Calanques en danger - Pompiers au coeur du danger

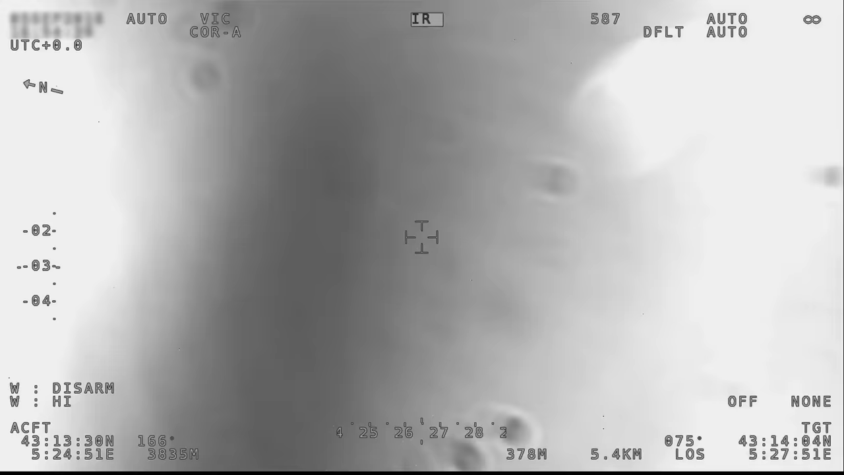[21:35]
La caméra thermique de l'Horus permet de comprendre ce qui est en train de se passer.
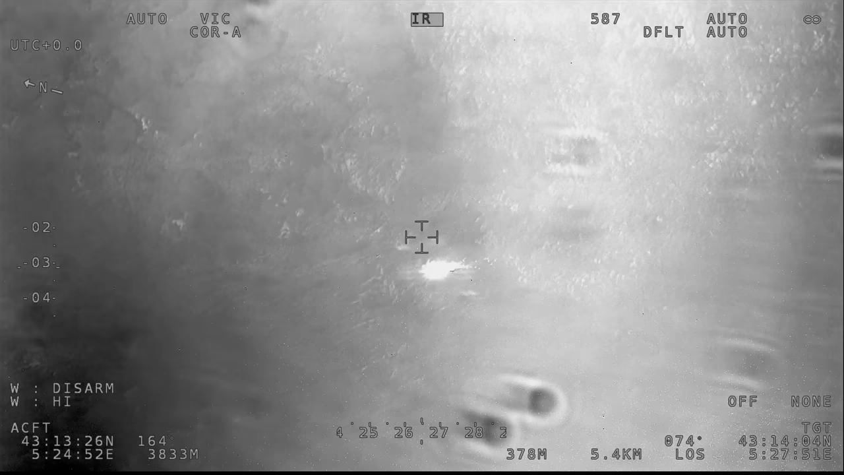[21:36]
Le vent qui propulse ce feu est un terrible moyen de contamination.
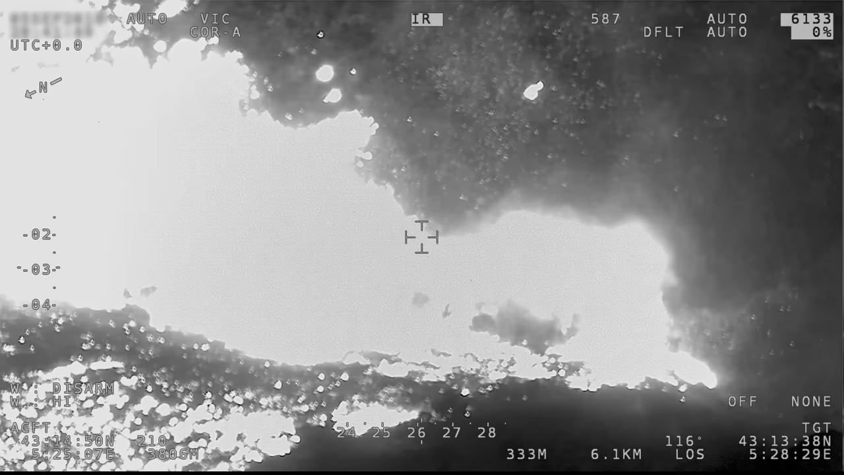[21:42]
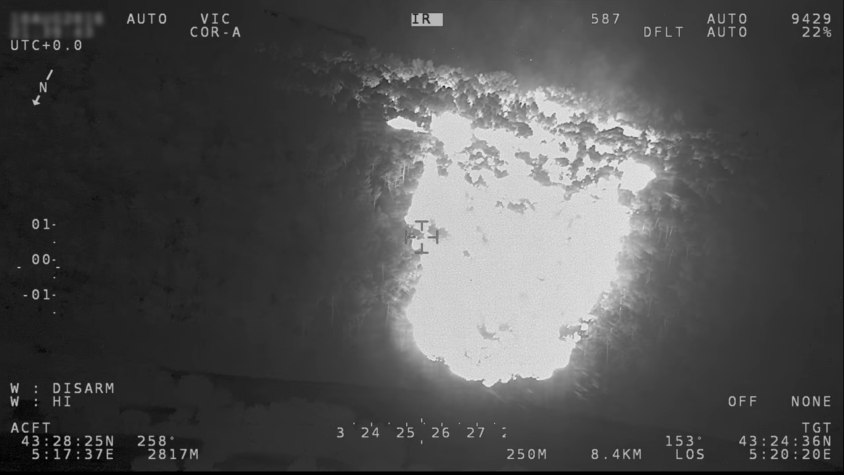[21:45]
Des tisons incandescents volent dans les airs et viennent allumer de nouveaux foyers. Les pompiers appellent ce phénomène des sautes.
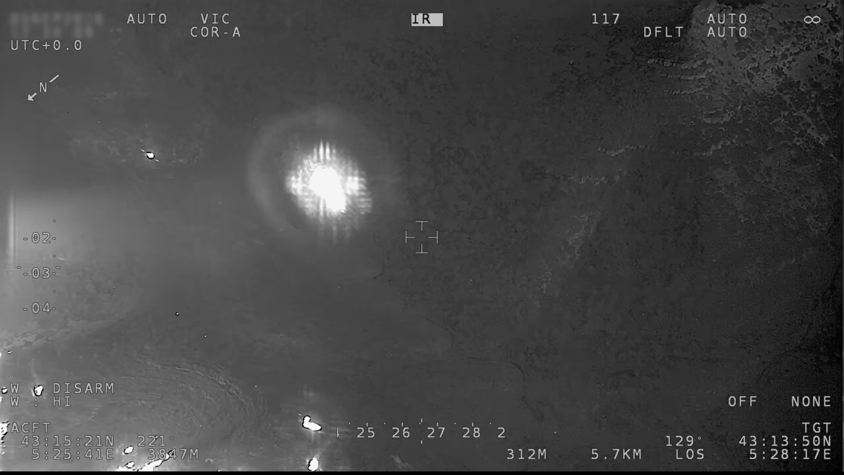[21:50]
Grâce à elles, l'incendie se démultiplie.
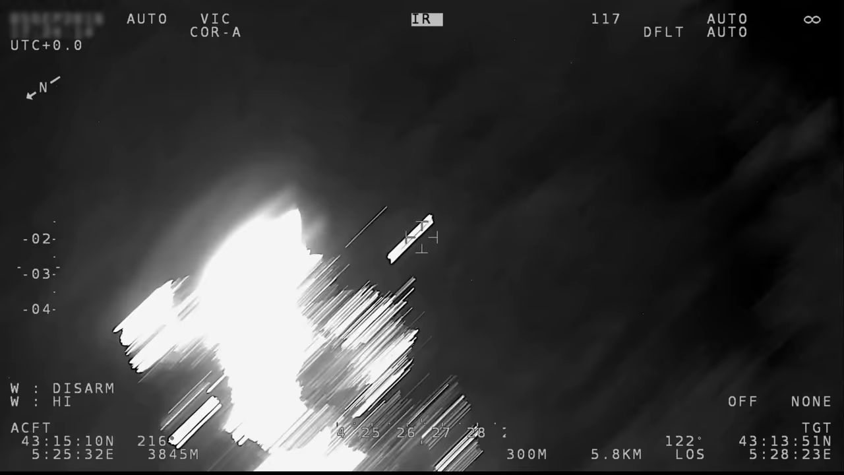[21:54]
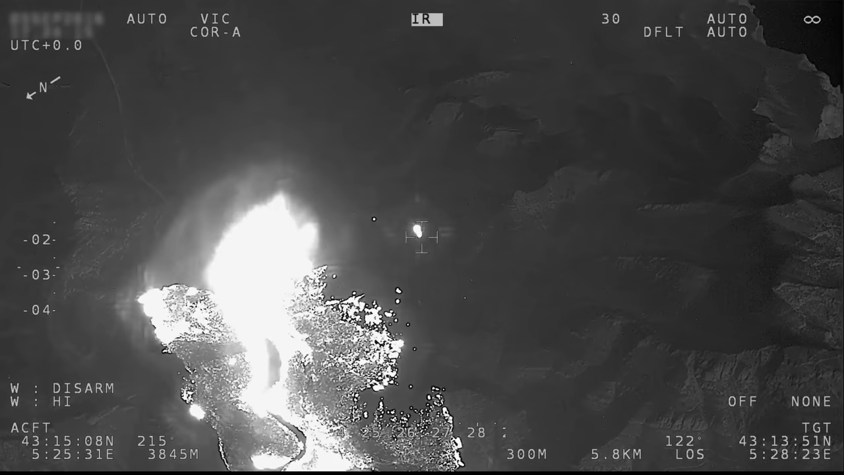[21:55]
Dans le vallon de Chalambran, une nouvelle tumeur vient d'apparaître,
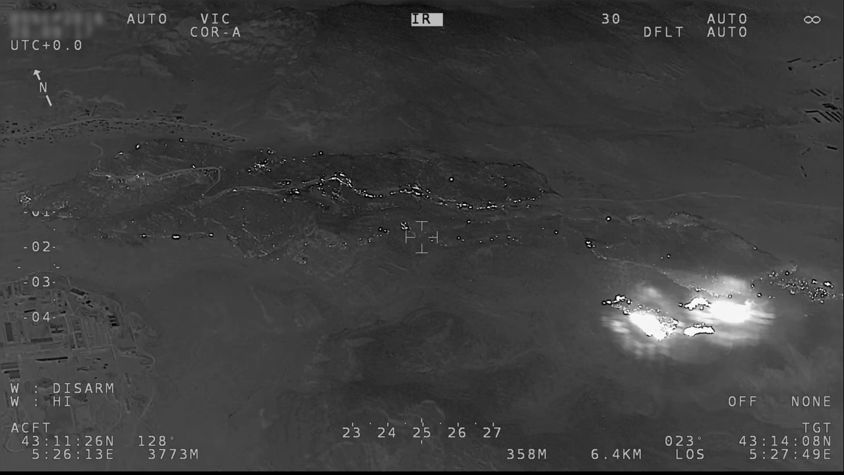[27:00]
Mais les crêtes sont ici rocailleuses et les flammes ont peu de carburant pour se renforcer.
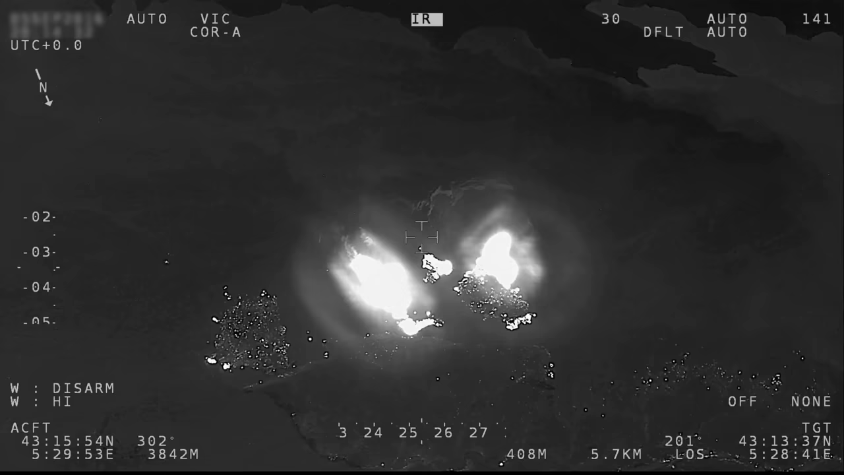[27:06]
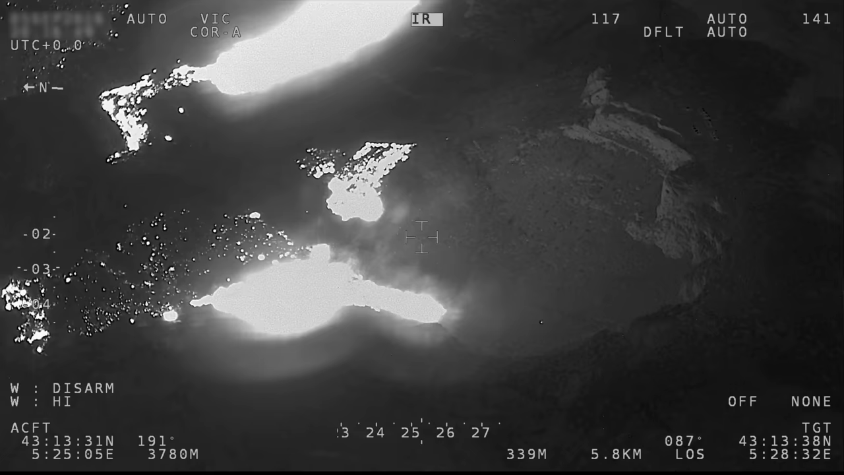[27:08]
Bloqué dans deux cirques de calcaire, le feu agonise.
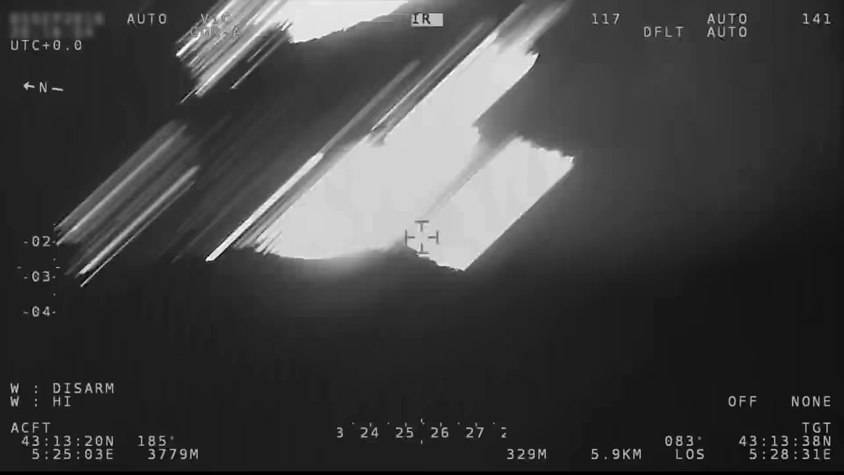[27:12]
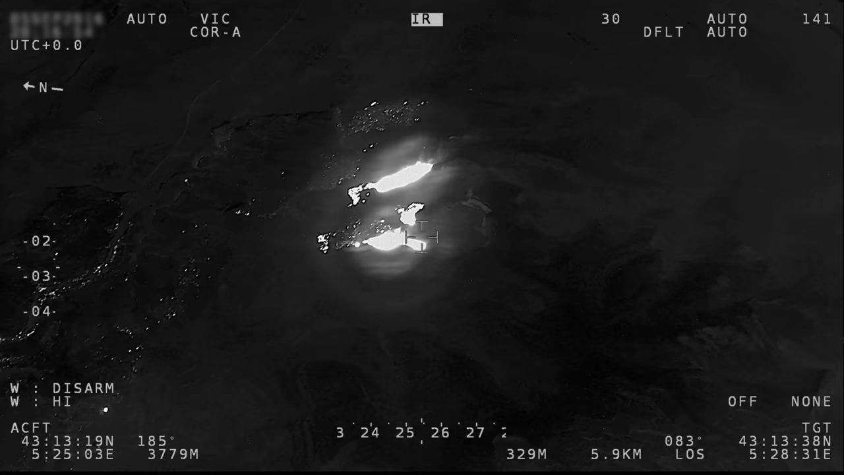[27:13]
Cette stratégie envisagée par les pompiers 4 mois plus tôt fonctionne à merveille. La bête est à genoux, les hommes éreintés et satisfaits.